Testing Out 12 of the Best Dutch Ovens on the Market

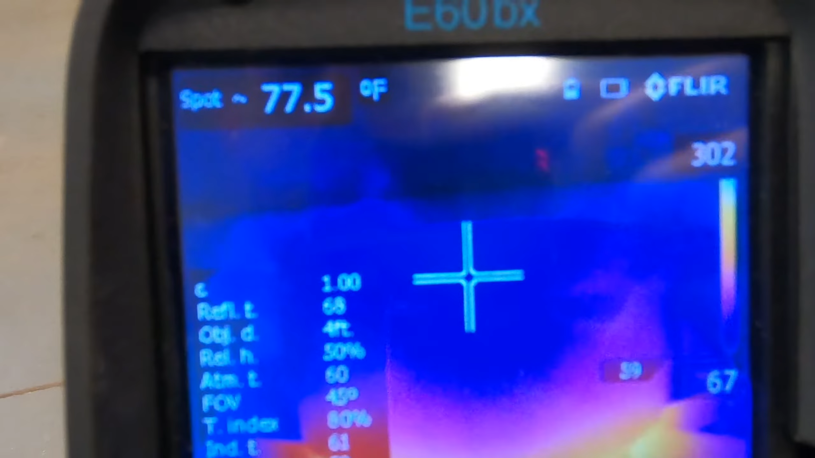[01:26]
On screen: spot 77.5°F
we can figure out and we can even see on the thermal imaging that they're not actually going to apply heat differently to the food that they're cooking. So I heated these empty pots over a burner and watched them with the thermal camera to see the differences in the properties between them.